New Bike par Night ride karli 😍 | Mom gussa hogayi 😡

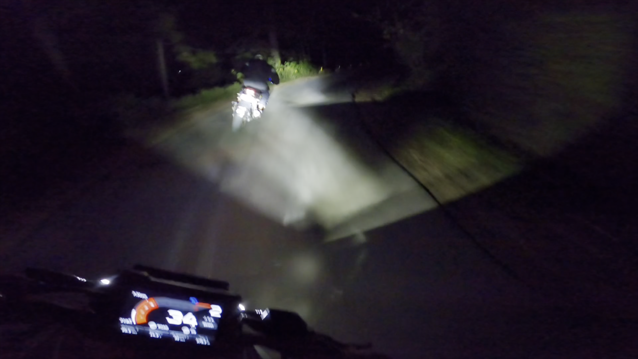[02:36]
साथ में चलते हैं देखते कितनी जादा लाइट
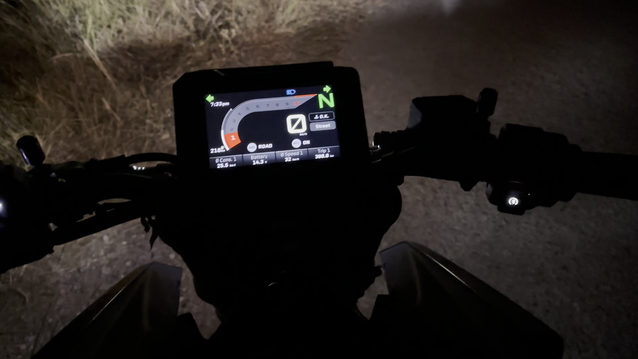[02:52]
यहां से देखो गईस यह पूरी नीचे घर
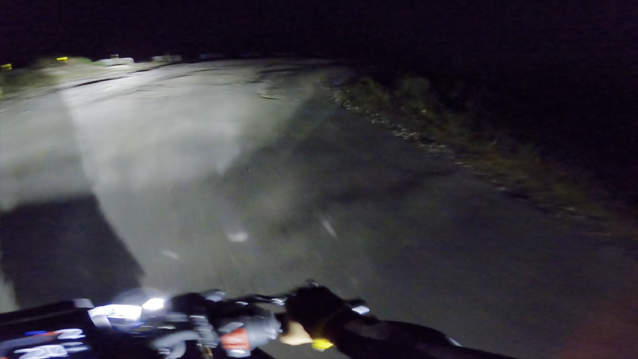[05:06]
भी रुके कर भाई काफी ज़ादा मिट्टी है दर
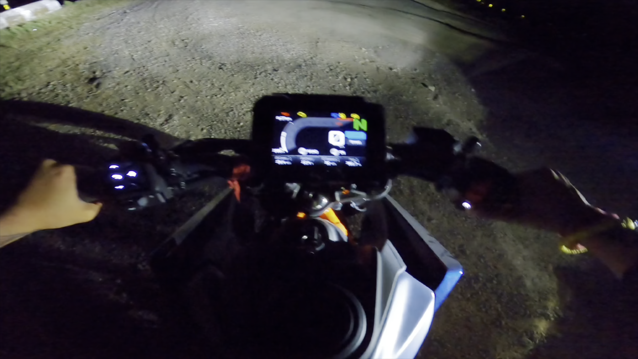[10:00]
से पिछे से लाइट काफी जादा री है
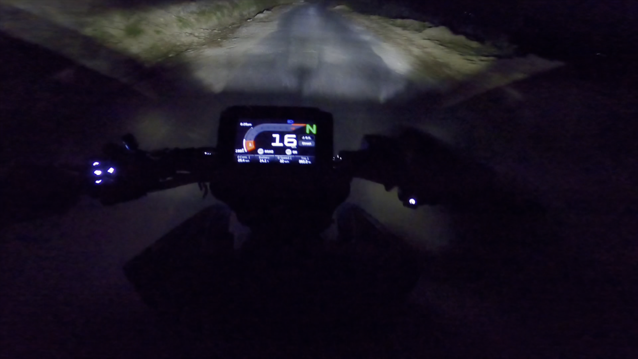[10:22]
च्रीन कहाती है से यह देखो यह देखो, यह बॉनवाड़न, ज्यादा प्यारा लगता है मुझे,
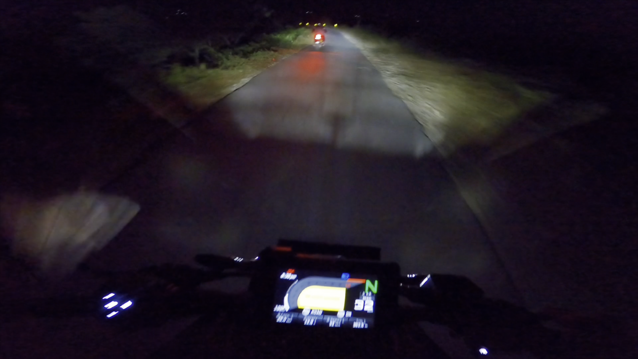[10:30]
थोड़ना आगी की तरफ जैसे वस बाइक मैं थोड़ना जैसे बगाते
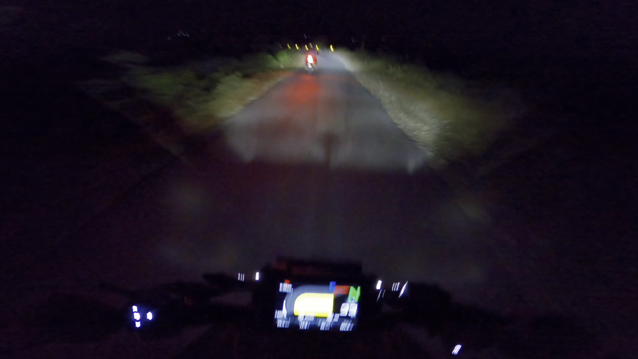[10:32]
है ना और मैं जूप जो आएंगे तरफ तो इसमें ईशने लग पड़ती यह
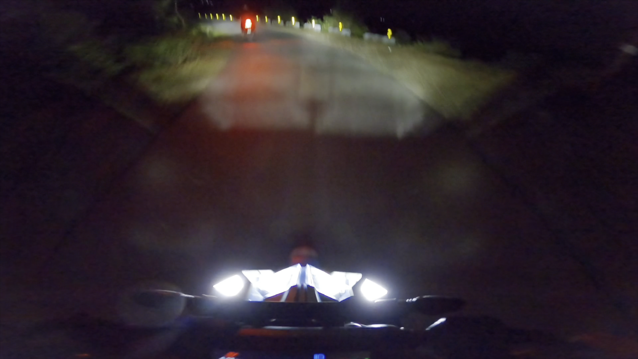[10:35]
देखो और इसकी लईट तो मैं यही इसे डिखा सकता हूं यह देखciones है लाइट कि चेंड में आवाज रही है चेंड लुब करनी पड़ेसी घड़ीघी मेरी तेरी और बाली में मुझे आ रही है